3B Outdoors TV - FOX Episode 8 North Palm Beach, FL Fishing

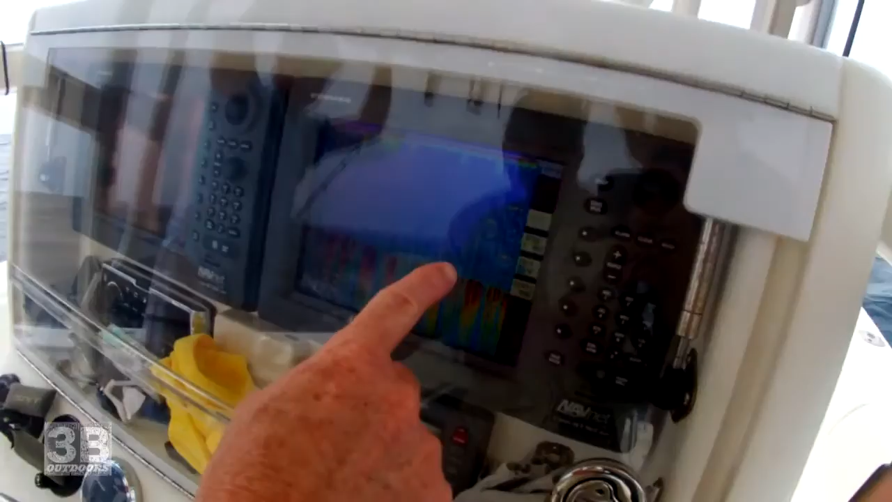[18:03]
fish showing up out there at 135 feet and uh put us some sardines on there we dropped them down got a bite